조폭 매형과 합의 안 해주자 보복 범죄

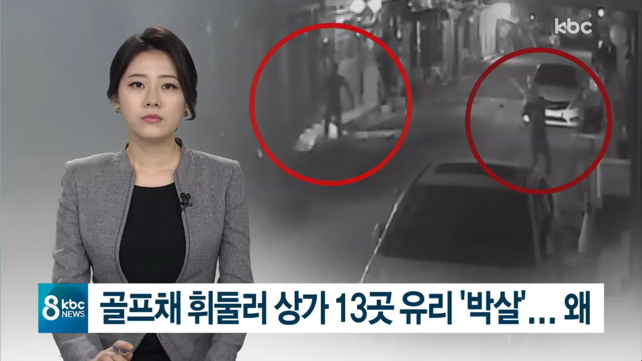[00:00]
상인들에게 돈을 빼앗고 폭행한 매형과 합의해주지 않는다는 이유로 처남인 30대 남성이 상가 13곳에 유리문을 깨뜨렸습니다.
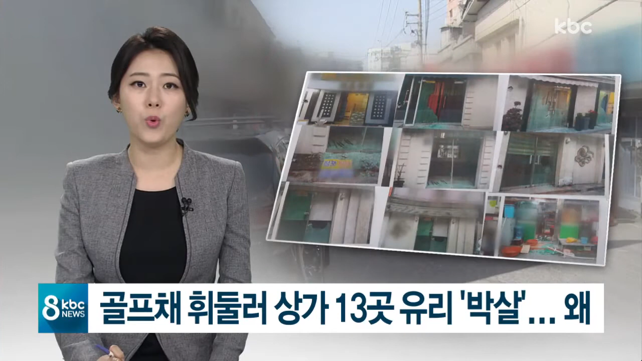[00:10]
피해를 당한 업주들은 또 보복을 당할까 두려워 진술을 꺼리거나 경찰의 신변보호 조치를 요청했습니다. 전현우 기자가 취재했습니다.
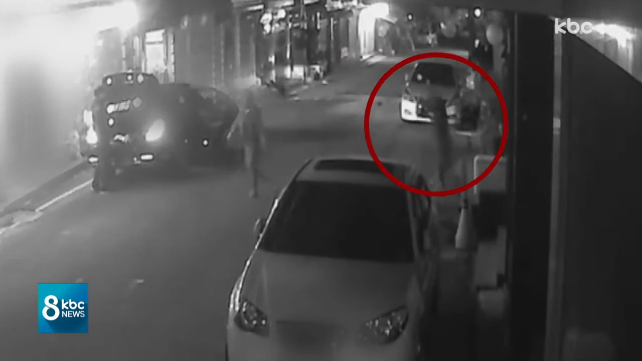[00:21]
한 남성이 유흥업소 앞에서 골프채를 휘두르자 유리문이 쏟아져 내립니다. 잠시 서성이는가 싶더니 또 다른 유흥업소 유리문도 부숴버립니다. 33살 김 모 씨가 광주 양동의 유흥가에서 골프채로 유리문을 깨뜨린 건 지난 16일 새벽.